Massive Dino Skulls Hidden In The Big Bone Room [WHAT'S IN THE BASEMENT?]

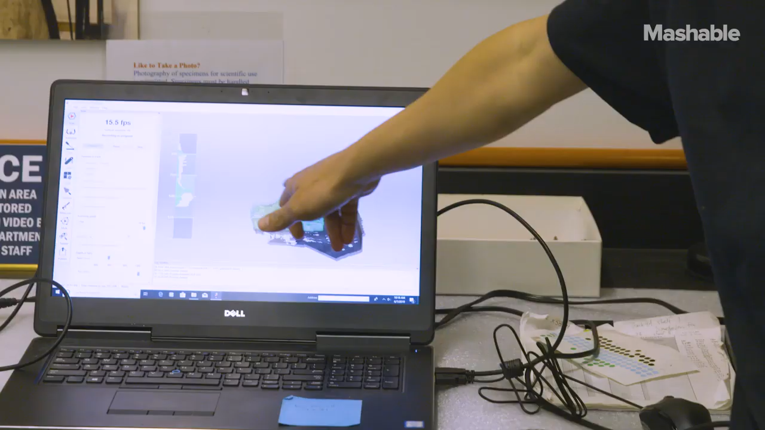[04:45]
All the green stuff is very fast. It's stuff that I've scanned? Okay. You can already see the 3D model. Yeah.
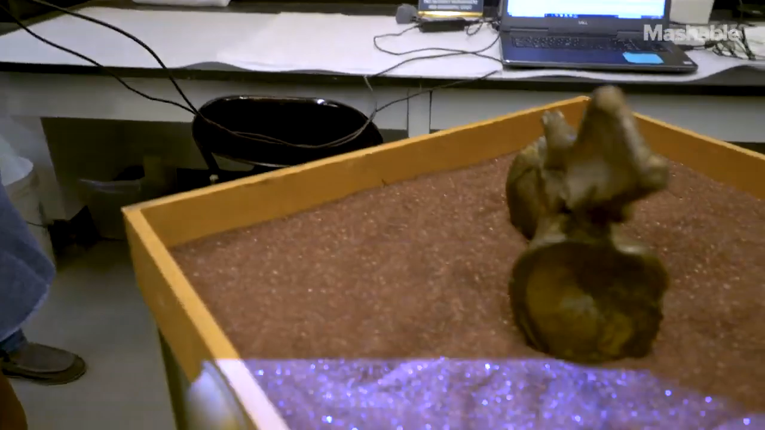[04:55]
Oh, come on, buddy boy. Too close. Too close. Okay. Yep.
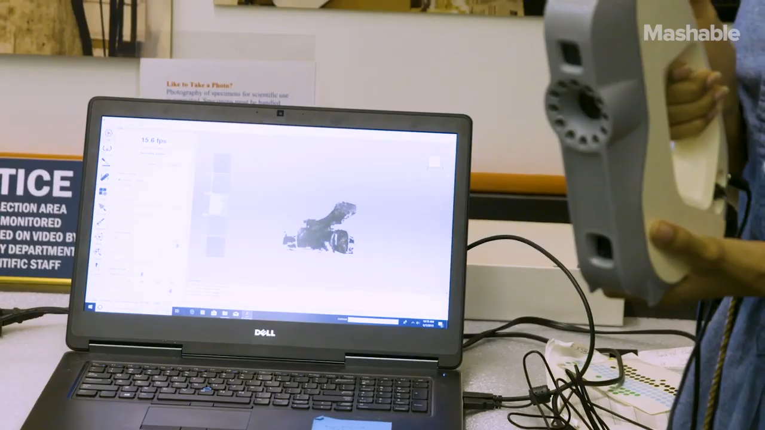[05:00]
Okay.
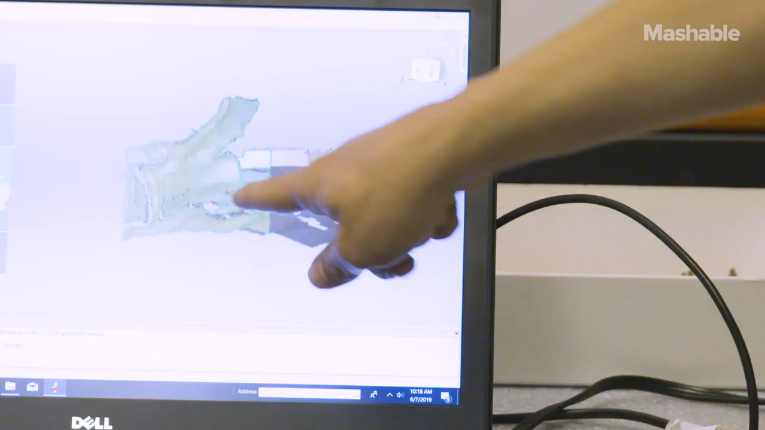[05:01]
You can see some of the holes that he might want to clean.
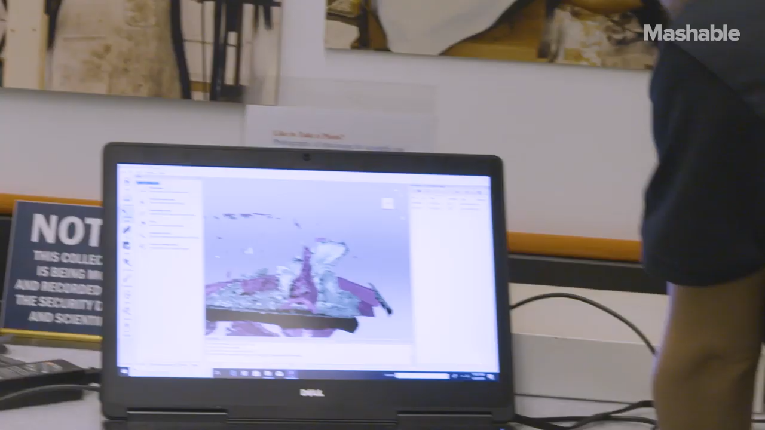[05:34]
And you can see that it's rotated.
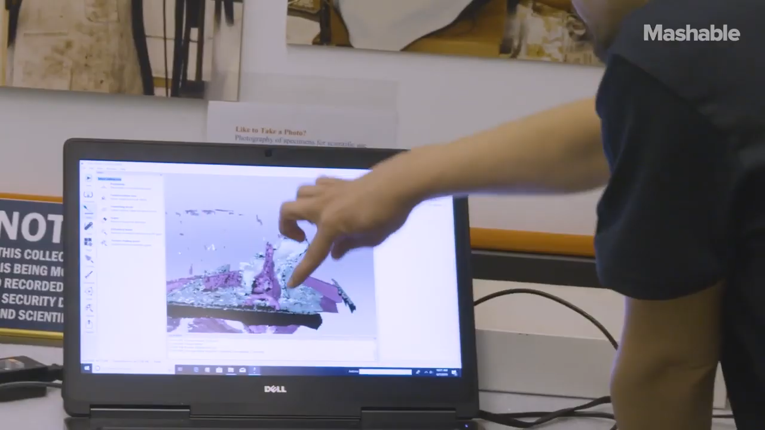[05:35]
Uh-huh. And sort of smoosh it together.
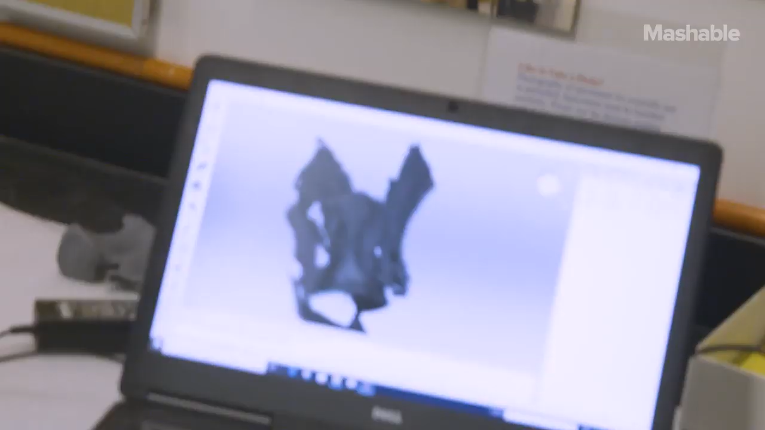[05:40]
Got some holes. I feel like I got this side feels nice.
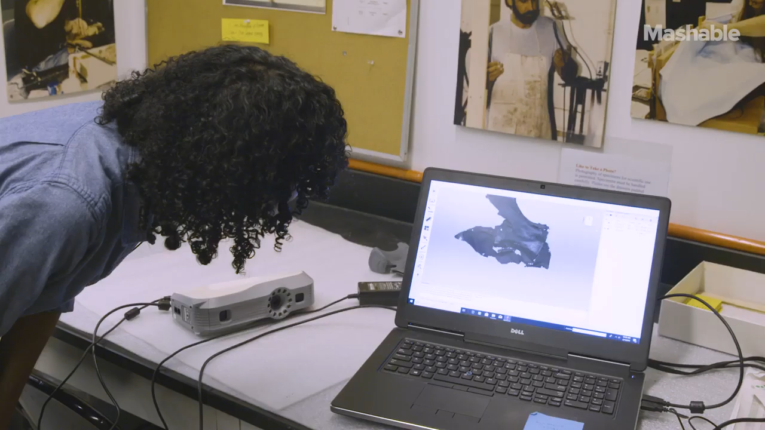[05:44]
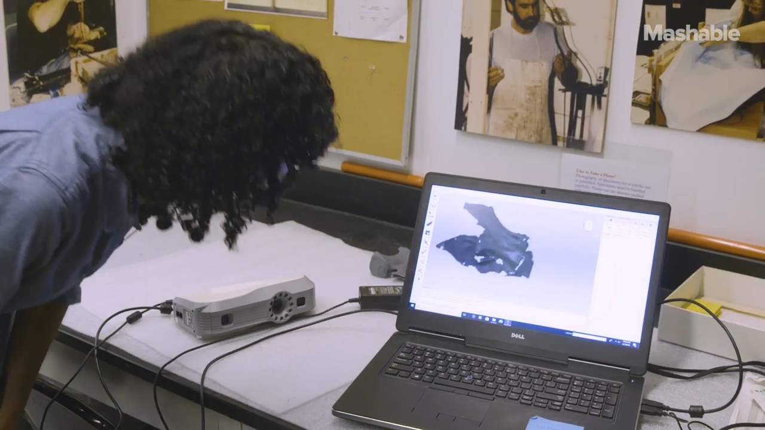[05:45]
Oh, and wow. It even picks up like the little mark we have on the side.
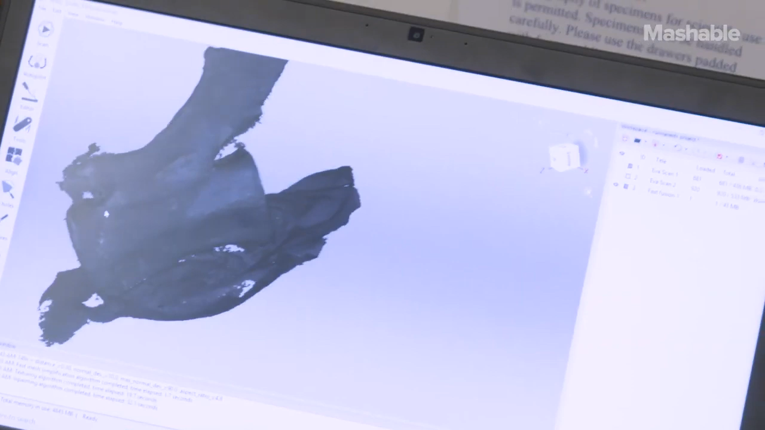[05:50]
That is so detailed and so specific.